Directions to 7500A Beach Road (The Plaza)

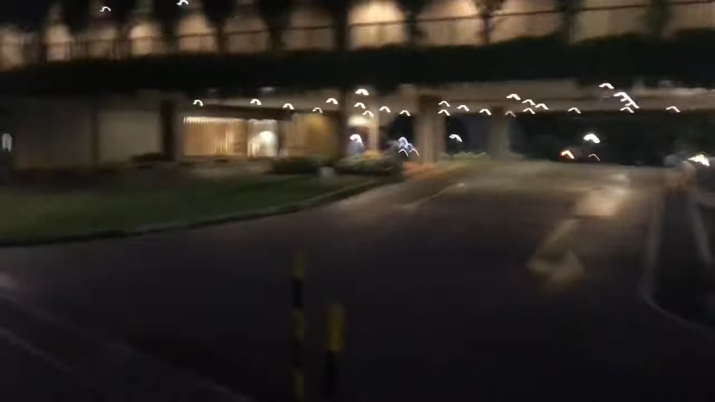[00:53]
your right we have the Pan Pacific service apartments but we're